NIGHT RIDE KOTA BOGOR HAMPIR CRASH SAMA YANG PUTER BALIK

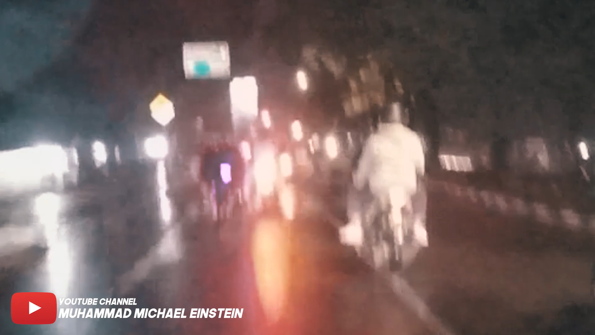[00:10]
Yeah. Ken gua ZX25R Words. Mantep boy. Boy, habis nyuci hujan. Aduh. Wede. Goyang-goyang juga nih.
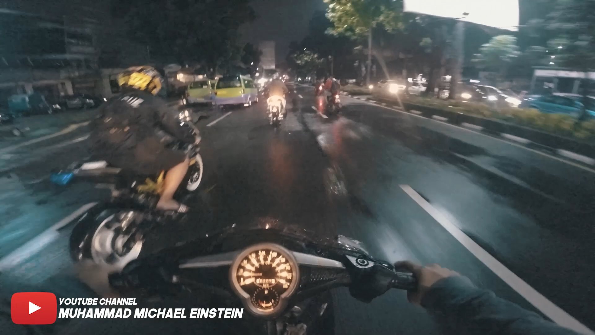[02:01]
Gue lagi naik ride dulu boy, bareng Alex sama Adnan. Tapi gerimis-gerimis gak jelas nih. Gue ngeri. Ngeri hujan gede di satu titik gitu. Masalahnya gua gak bawa jas hujan. Mana ini dua motor ini spakbornya itu sampai ke kepala anjir. Bikin ini bikin ombak anjir. Ombak becek. Ini baru kemarin gua ngisi ya. Yang ke Sukamantri udah tinggal setengah lagi nih, boros banget.
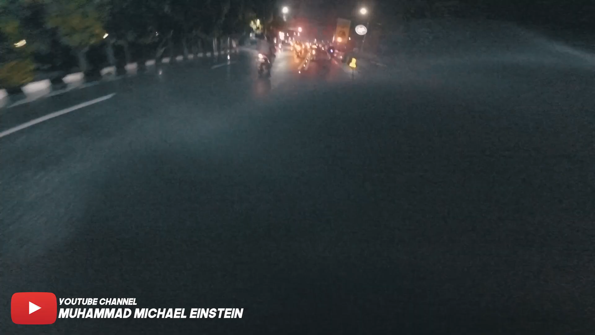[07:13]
Ini kotor anjir. Lensa gua lelap terus.
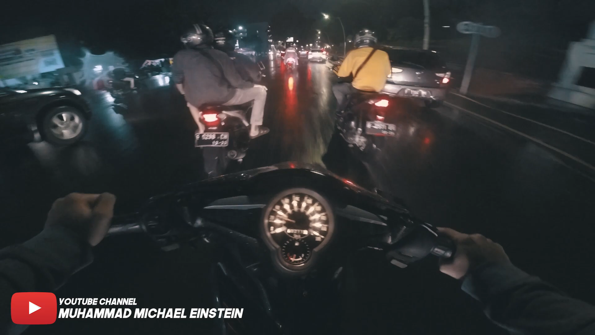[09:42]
Alek mana nih? Bakal lewat forest depan situ tuh, kalau lewat sini jalannya jelek, kotor banget anjir.